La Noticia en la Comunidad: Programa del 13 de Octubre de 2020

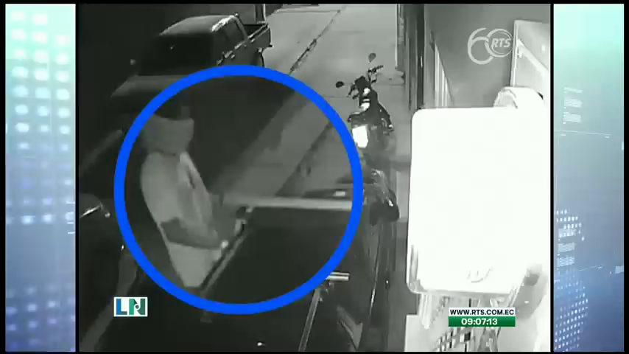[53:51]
Este video muestra cómo estos sujetos aprovechan la noche para sustraerse los accesorios de vehículos que permanecen estacionados al pie de las viviendas.
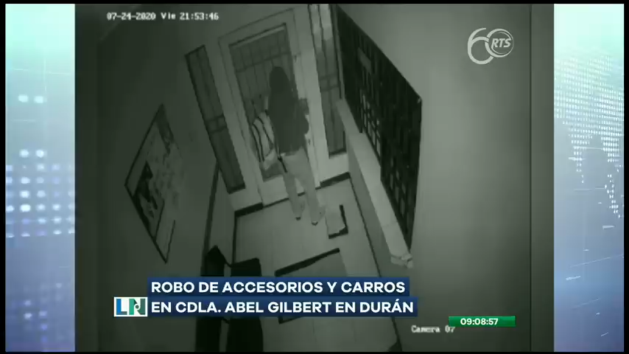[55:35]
Al escuchar voces deciden salir por la parte posterior de la iglesia, luego de haber amedrentado al padre.